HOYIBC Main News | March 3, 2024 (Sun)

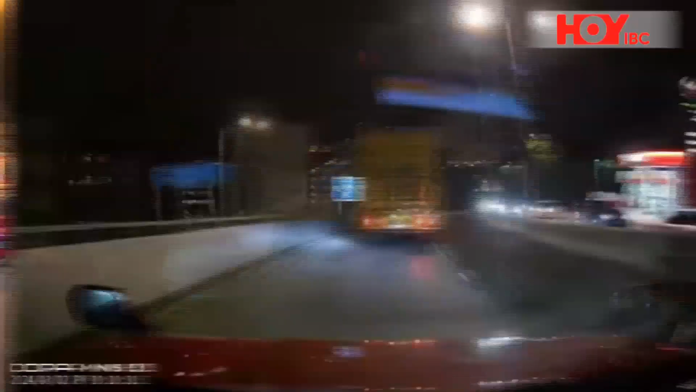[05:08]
On the other end of Waterloo Road, in Kowloon Tong last night.
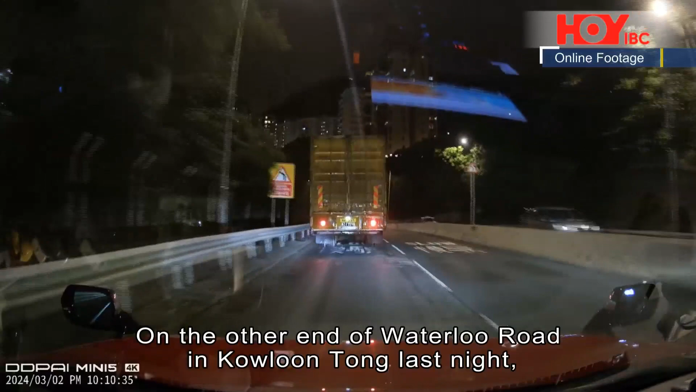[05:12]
A heavy truck tipped over as it navigated a sharp bend.
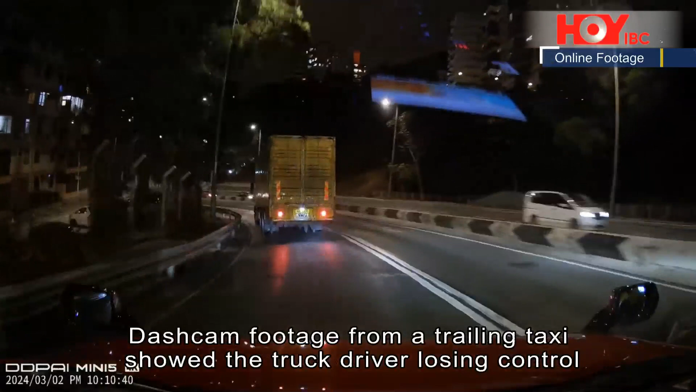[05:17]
Dashcam footage from a trailing taxi showed the truck driver losing control just as he was passing Moonbeam Terrace at around 10 p.m.
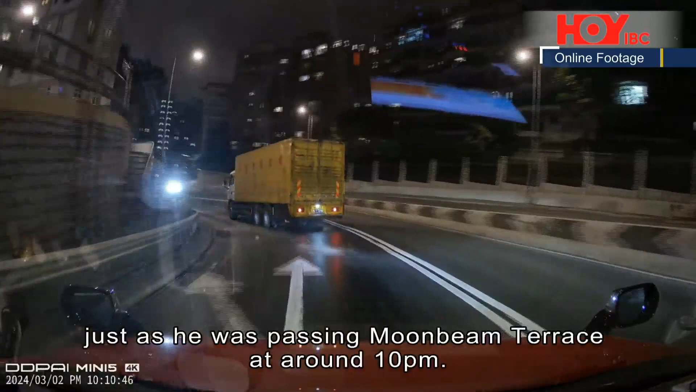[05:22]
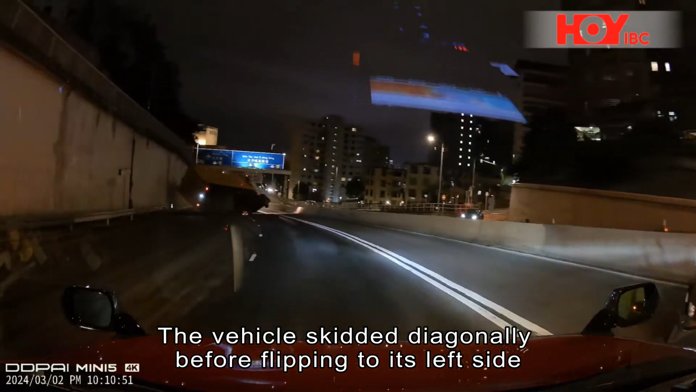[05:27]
The vehicle skidded diagonally before flipping to its left side and eventually grinding to a stop in the middle of the road.